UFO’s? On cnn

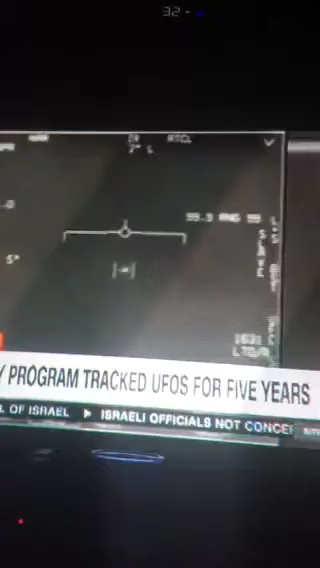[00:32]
On a clear day, over a smooth ocean, he saw the object, waves breaking over it, and says he saw something hovering above it.
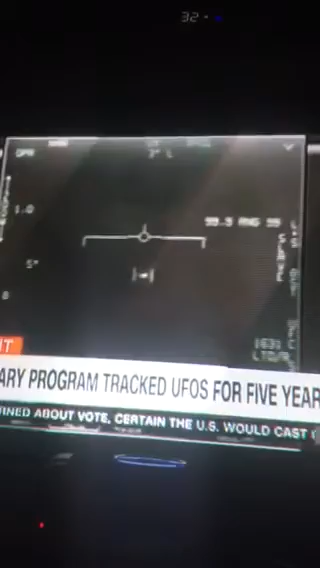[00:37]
It's randomly moving north-south, east-west, just random, you know, just stopping, going the other direction.